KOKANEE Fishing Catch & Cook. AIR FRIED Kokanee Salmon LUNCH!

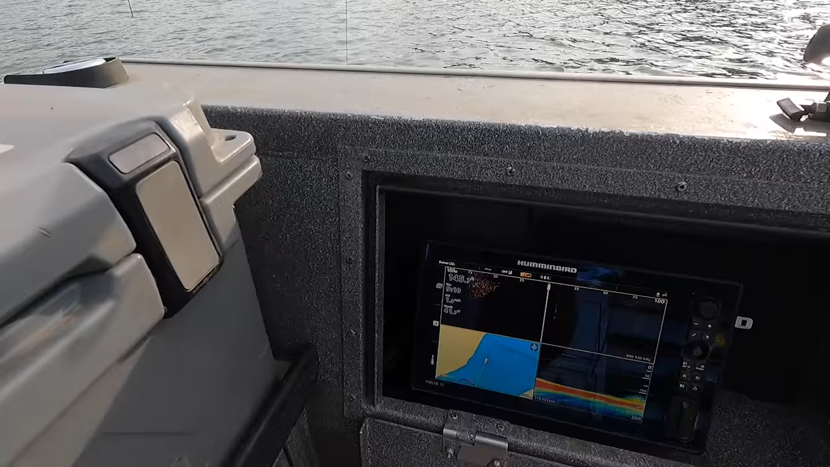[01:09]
There's the whole shebang. Got them on the right side.
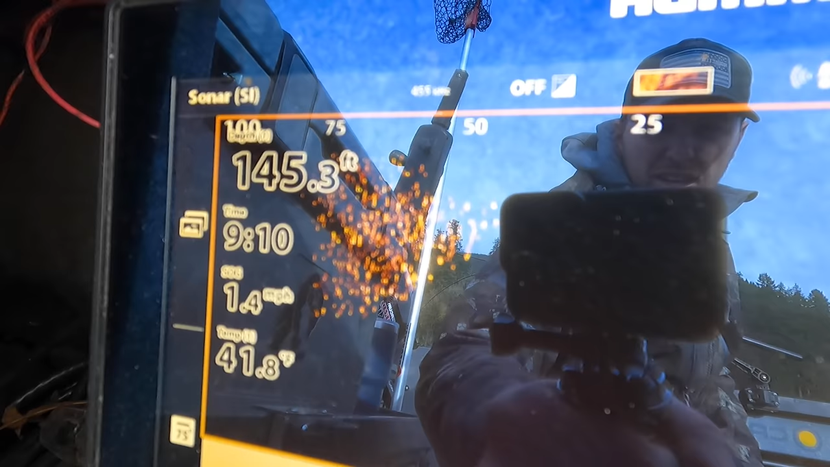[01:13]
On screen: depth 145.3 ft, water 41.8°F, speed 1.4 mph
Notice how I don't have them on the down scan or on my down sonar they're It's all on the right side.